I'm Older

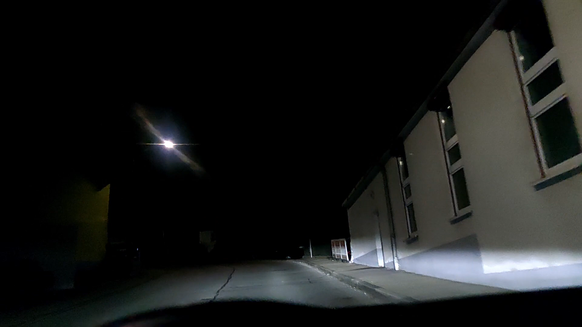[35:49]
night and it uh suddenly became so foggy and
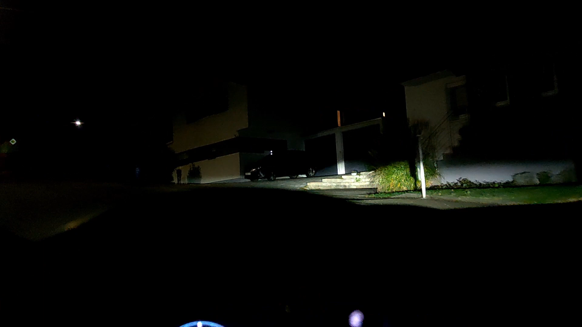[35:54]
one of uh the street lamps started to flicker and good lord i thought for a second i i got into silent hill yeah that's village life for you nothing and nothing can be exactly what you need but sometimes just a teeny tiny bit of